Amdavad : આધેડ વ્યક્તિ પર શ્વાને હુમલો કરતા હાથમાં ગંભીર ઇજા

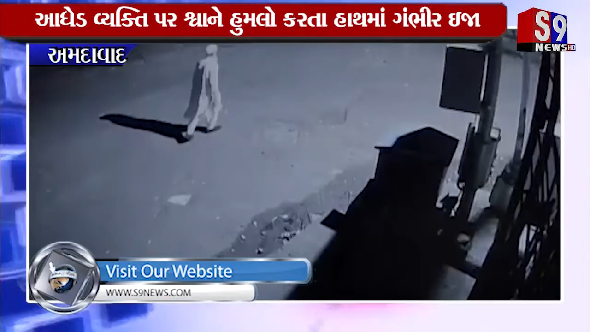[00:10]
ગઈકાલે રાત્રે આધેડ વ્યક્તિ પર હુમલો કર્યો, આધેડને હાથમાં પહોંચી ગંભીર ઈજા, સમગ્ર ઘટના સીસીટીવીમાં કેદ થઈ છે।